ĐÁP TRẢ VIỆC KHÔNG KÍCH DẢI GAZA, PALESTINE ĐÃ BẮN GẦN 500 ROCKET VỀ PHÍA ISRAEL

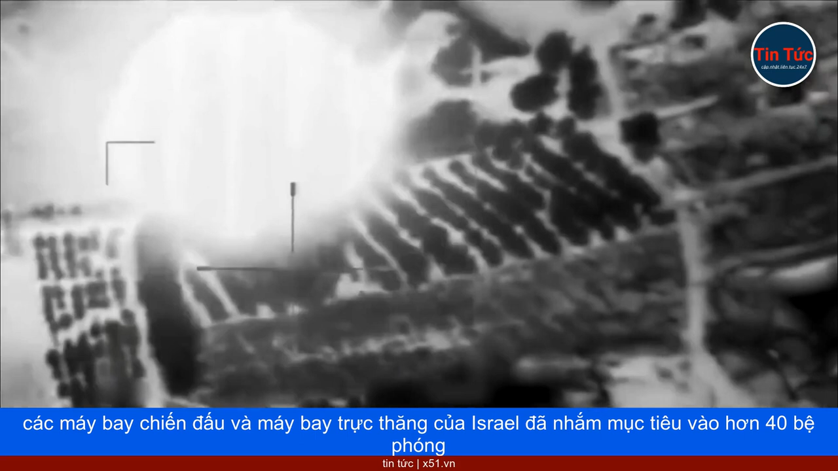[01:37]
IDF cho biết, để đáp chặt, các máy bay chiến đấu và máy bay trực thăng của Israel đã nhắm mục tiêu vào hơn 40 bệ phóng tên lửa và súng cối của lực lượng Islamic Zihad trên giải Gaza,